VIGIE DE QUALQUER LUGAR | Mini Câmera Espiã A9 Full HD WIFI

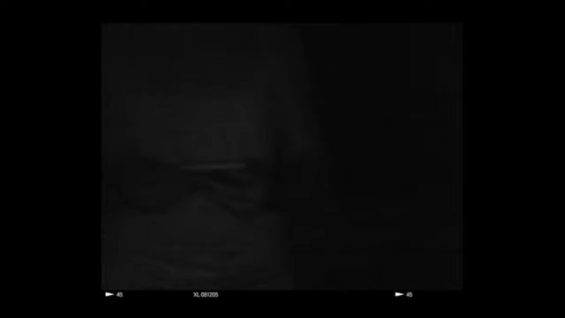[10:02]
E conforme a especificação, ela tem a visão noturna e funciona. Porém, depende da distância que você está da câmera. Quanto mais próximo o objeto da câmera, melhor a qualidade. Mas você vai conseguir enxergar sim, dependendo dessa distância. Nesse vídeo, eu encostei nele, fui afastando e no quinto passo para trás, já não era possível enxergar mais nada.